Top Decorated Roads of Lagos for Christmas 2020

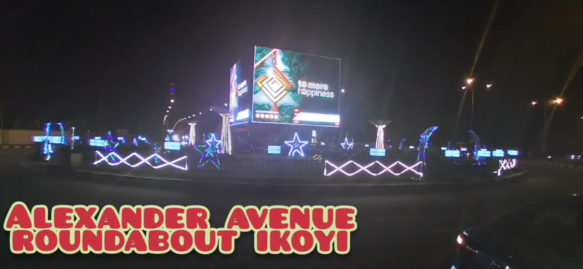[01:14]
is sponsored by another bank as well uh i was impressed
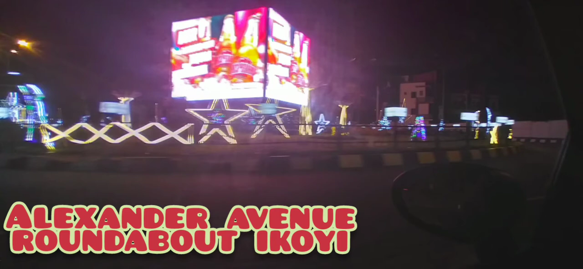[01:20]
and this next one is on mobile ajipan kanto niwe ikeja uh you know
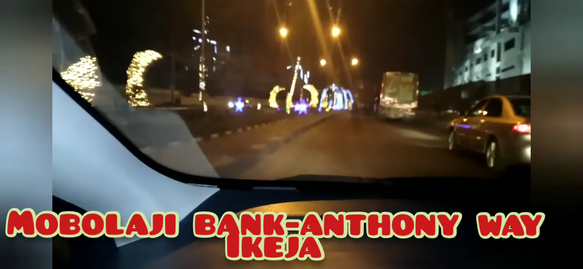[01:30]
pretty standard for many years the that this particular route has actually seen uh christmas decorations it looked nice this time around let's know what you think about these decorations cheers